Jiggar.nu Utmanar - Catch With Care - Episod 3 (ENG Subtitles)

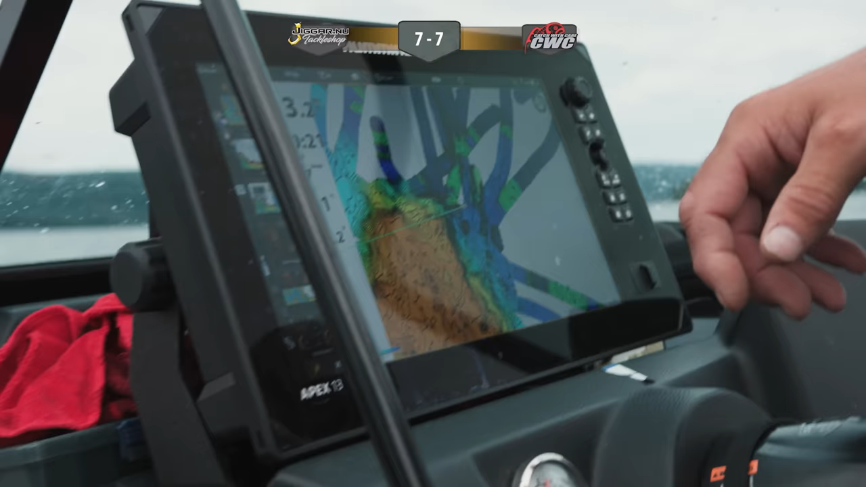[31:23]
Och du kan ställa in själv typ vilket djup som är intressant och vilken färgpalett och så vidare.
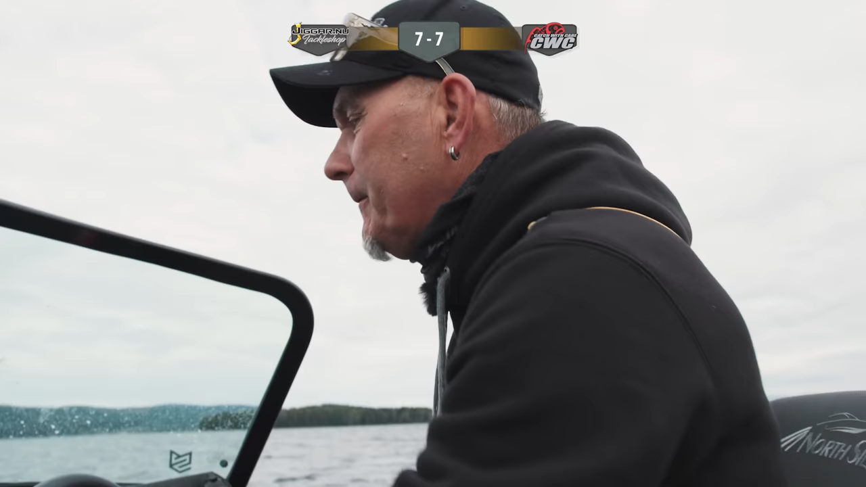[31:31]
Nu är vi på blått här och då är det över 10 meter. Sen går det upp.
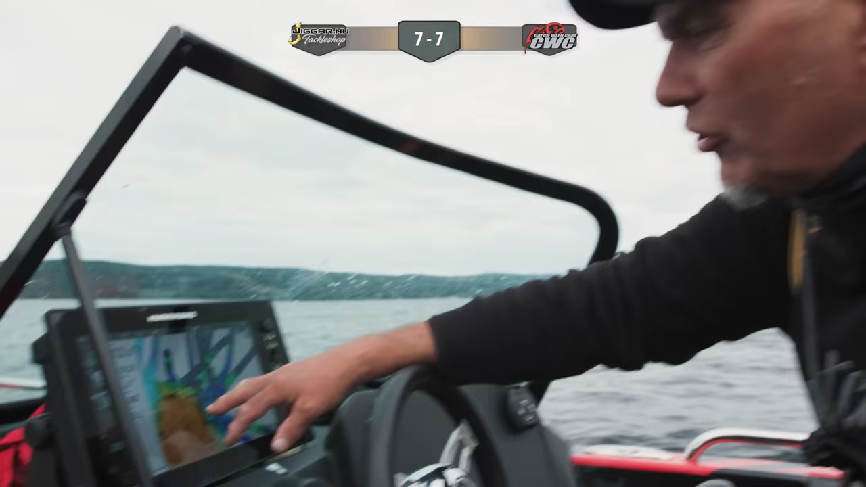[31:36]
Man kan se de här grundtopparna.